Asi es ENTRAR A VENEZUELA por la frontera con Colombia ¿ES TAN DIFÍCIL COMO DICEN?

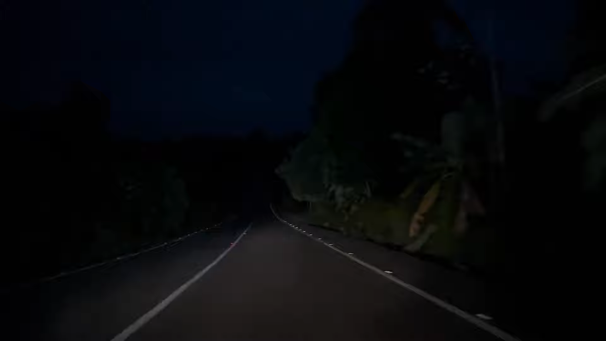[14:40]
bastante oscura cuando cae la noche. Cosa que la puede convertir en una carretera peligrosa, como de hecho te conté en el video donde salí de Venezuela. Sin embargo, todo salió bien. Y unos cuantos minutos más adelante, ya estábamos ingresando al estado Mérida y a la ciudad de El Vigía, donde tenemos nuestro hogar.
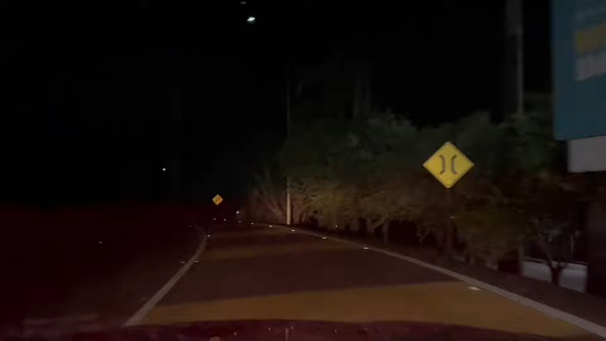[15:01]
Cosa que nos hizo sentir bastante tranquilos.